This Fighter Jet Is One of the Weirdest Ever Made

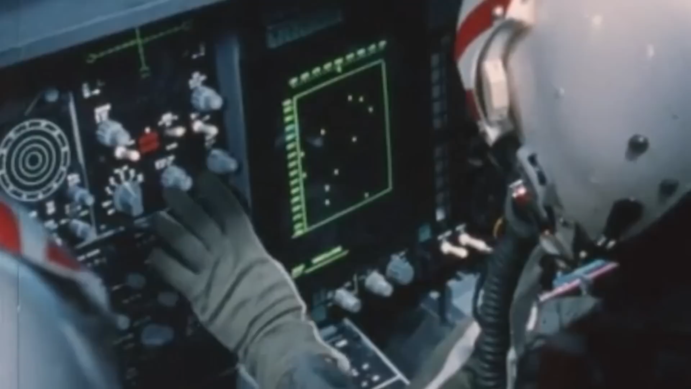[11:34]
This system provided search, track, and targeting capabilities with a range of approximately 30 nautical miles effective against targets from sea level to 70,000 feet.